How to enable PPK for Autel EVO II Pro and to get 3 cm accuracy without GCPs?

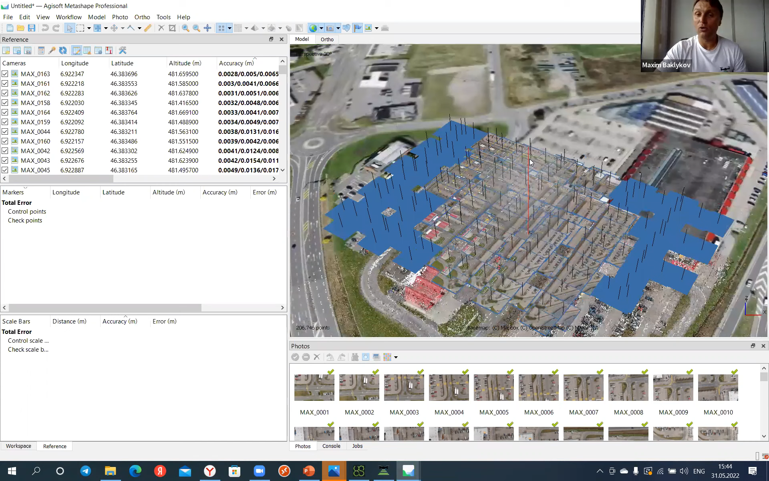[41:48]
So right now, our camera, our images are aligned, but rolling shutter distortion is not compensated. To compensate rolling shutter distortion, Agisoft, you need just to select this option,
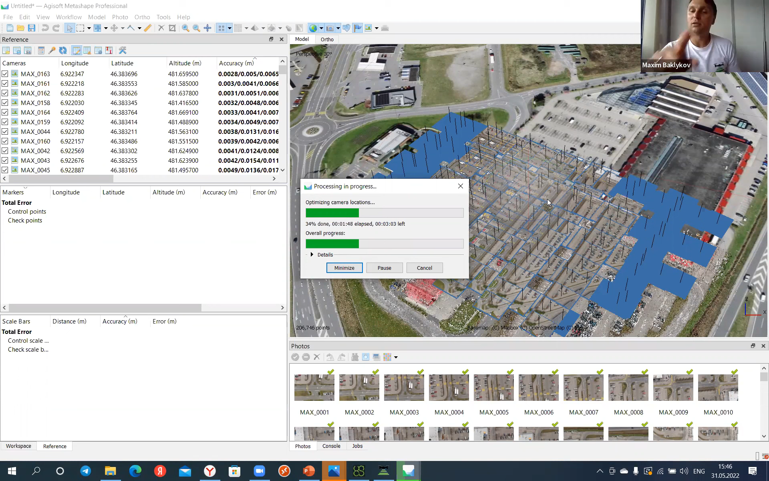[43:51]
And after post-processing with using of precise position of the photo, after self-calibration of the camera, you will get precise distortion parameters. But if you are using rolling shutter camera, you need to add the compensation of rolling shutter. As soon as we made it right now, we can go to tools, camera calibration, and we go to adjusting, and we can see adjusted distortion parameters, which can be defined in a special laboratory with using of special marks on the wall when you capture images, or you can use just overlapping images to define common points,
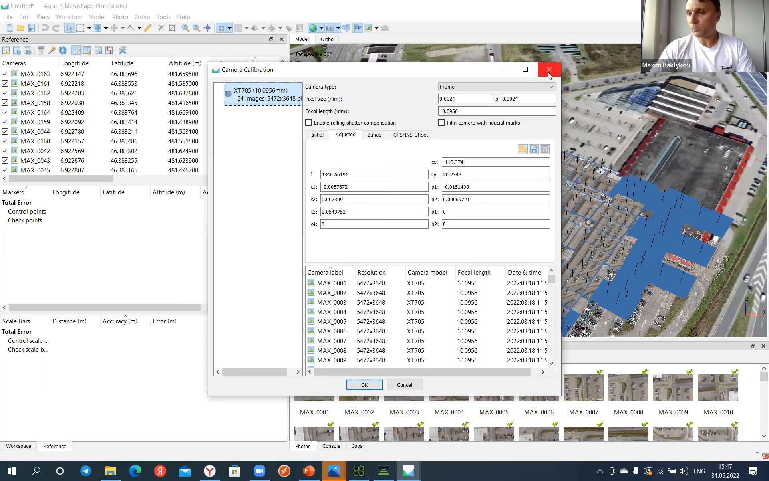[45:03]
you will get a lot of error and you have accuracy like a wave every time. It's not stable. But right now, as soon as distortion parameters are defined well, we can use it for data processing. Next step, as soon as we made the aerial triangulation and as soon as we define distortion parameters,
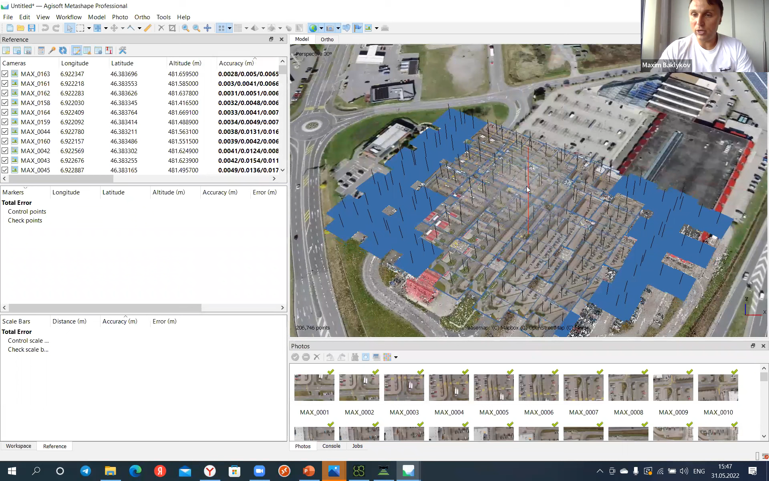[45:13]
we can upload ground control points and check the accuracy. But before uploading ground control points, I would like to say one very important thing, that focal one of the camera calibration parameters is the focal length. It's very important parameter, on focal length, so accuracy and altitude depends exactly on the focal length, and we need to calibrate focal length.
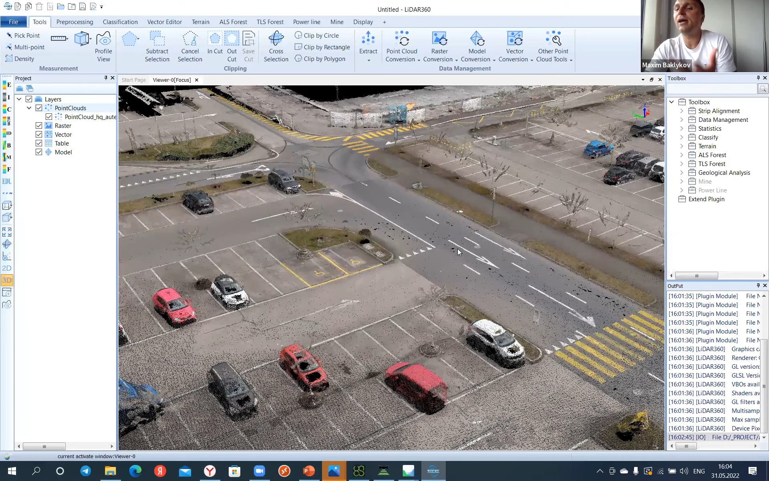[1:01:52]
They don't know what they have in their hands. And they have a perfect drone. And this one, Autel data, which was generated, and it's amazing point cloud, really amazing point cloud.
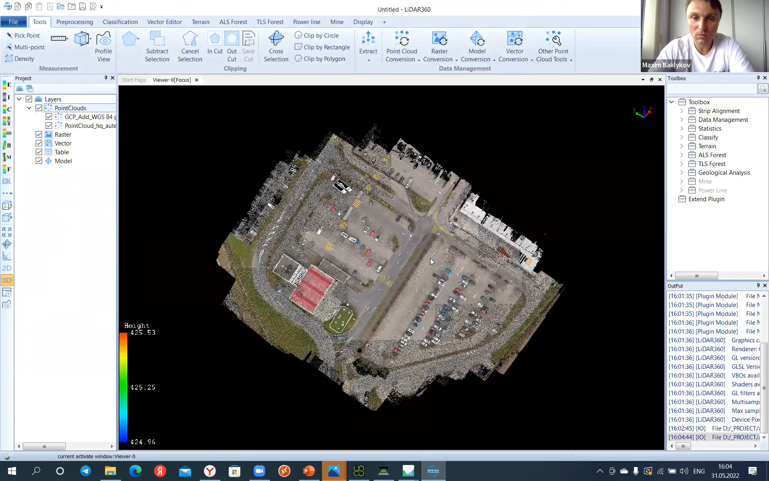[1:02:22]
And I will add GCPs in real point cloud. And I will change color and the size of these points
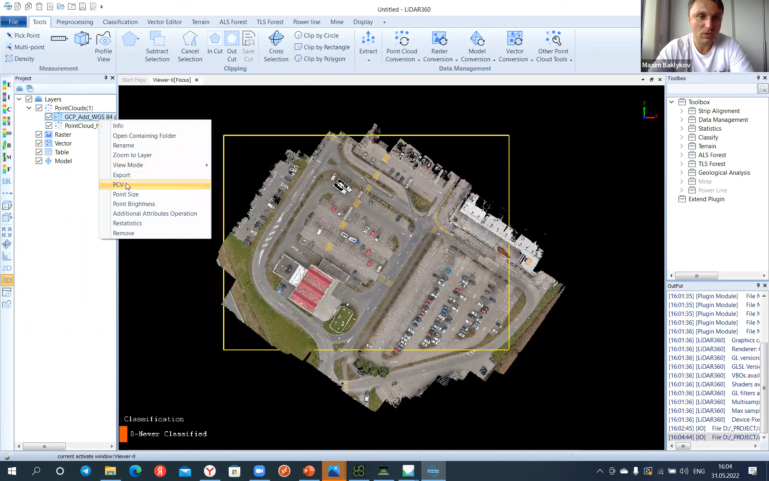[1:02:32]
just to show it is better. And now we can evaluate the accuracy of these checkpoints.
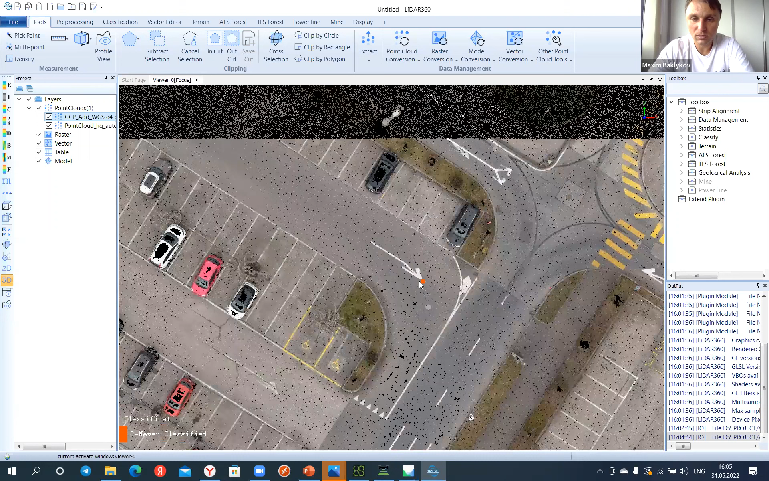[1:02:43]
So this one, it's checkpoint,
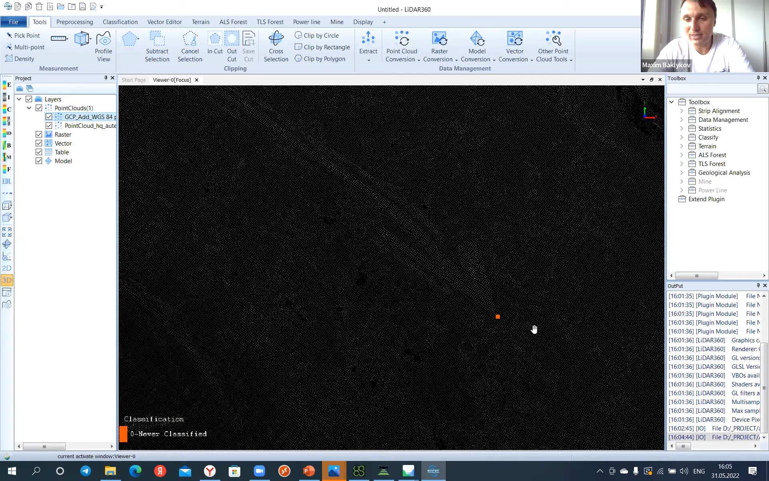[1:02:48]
and you see amazing position on the ground in XY position. And we can add
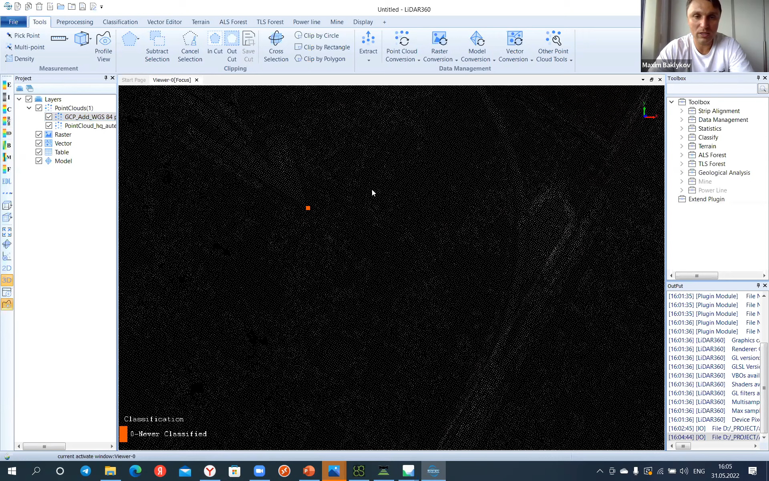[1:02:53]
and we can see accuracy of the point. This one, the GCP, which was measured by RTK Genesis receiver.
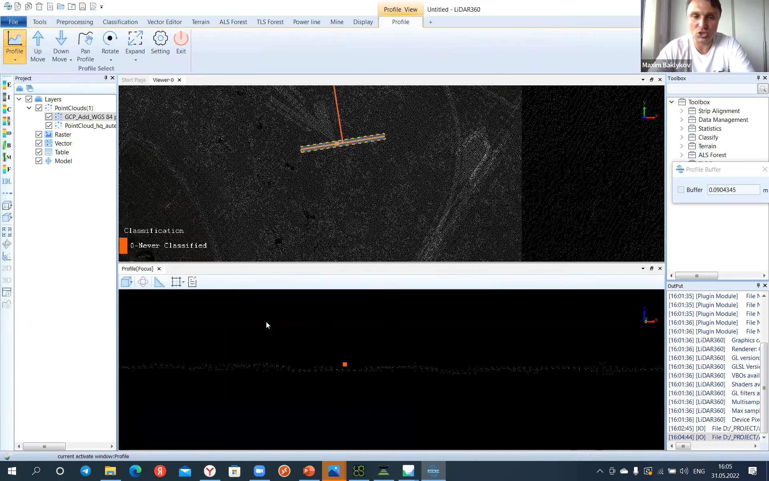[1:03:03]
And this one, it's a point cloud. I will increase the size of the point cloud as well too. And this one, it's a point cloud, which was generated in the software. And the and as you can see, position in XY, it's like 1 or 3 centimeters definitely. And position and altitude is just,
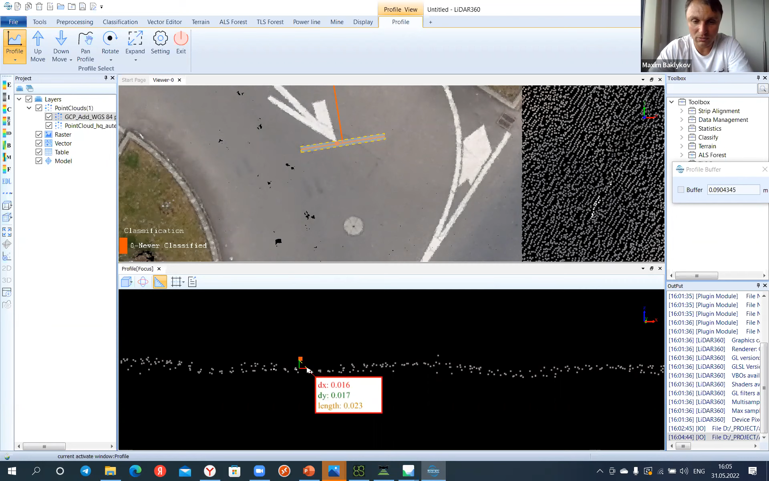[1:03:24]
error and altitude just several centimeters. And we can evaluate everywhere the same accuracy for points.
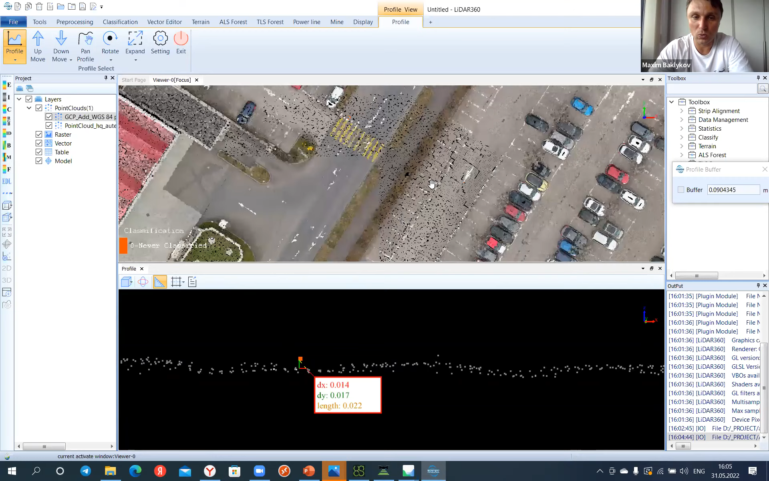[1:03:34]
What we can do. I will decrease point size for the point cloud to see where we have some GCPs. Yeah, for example, here we have a GCP as well. And we can measure, and as you can see, position in XY, and it's amazing.
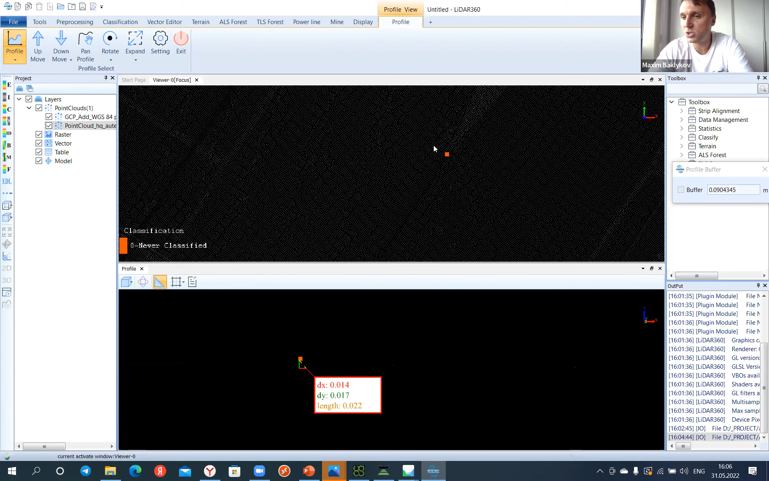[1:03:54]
And we have outstanding accuracy of an altitude. In altitude, we will have like 3-4 centimeters accuracy. So this is what we can do.
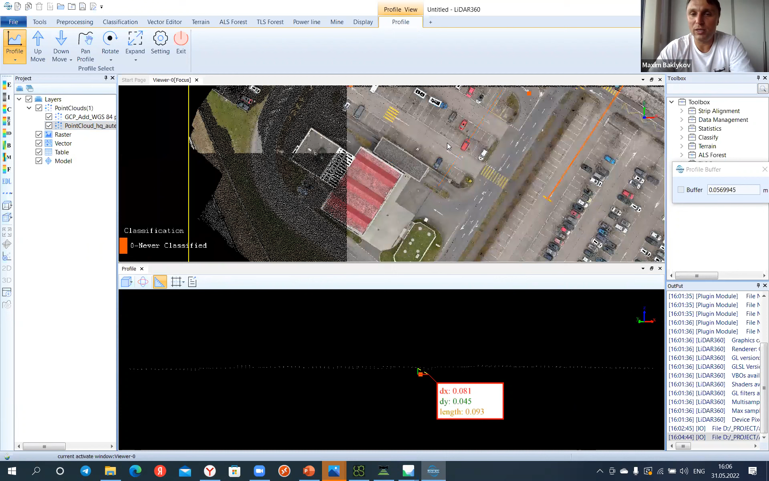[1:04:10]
What else? And we can check accuracy everywhere here in every point what you need. And here we can evaluate the accuracy. And accuracy and altitude is just 4 centimeters. So
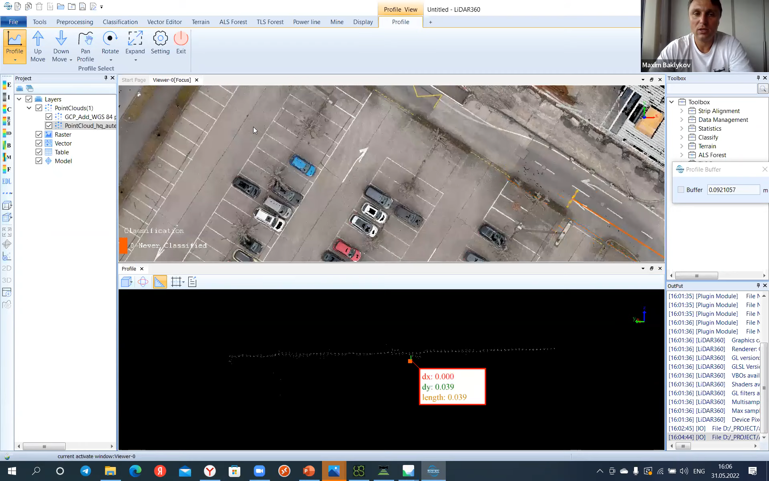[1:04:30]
And here we can evaluate the accuracy and the position of ZYZ.
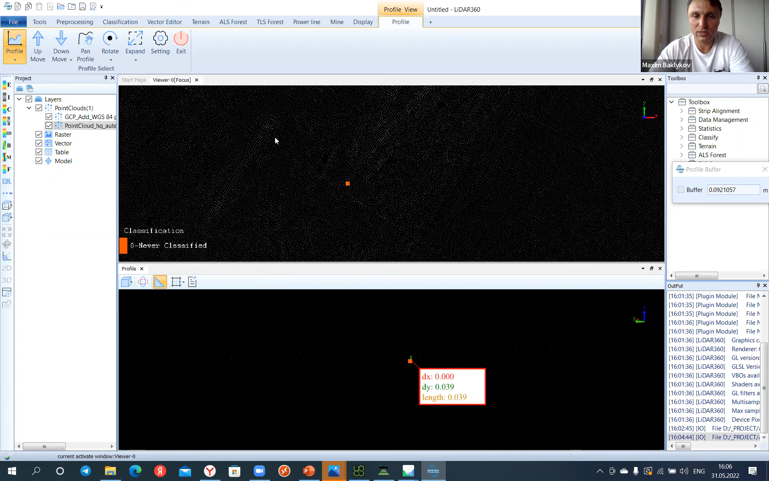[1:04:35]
It's bad, it's good, and position and altitude is just